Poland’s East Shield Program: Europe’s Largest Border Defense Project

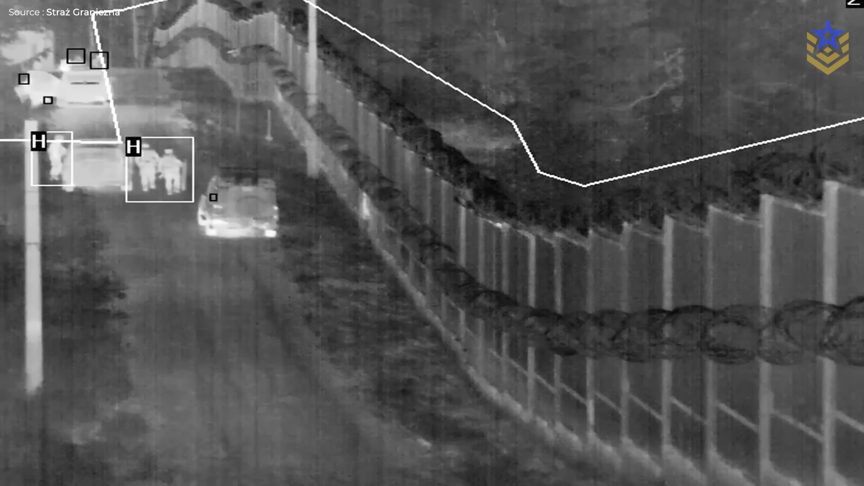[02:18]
Forward sensor masts and mobile radar detachments then reveal anything trying to bypass or breach the line.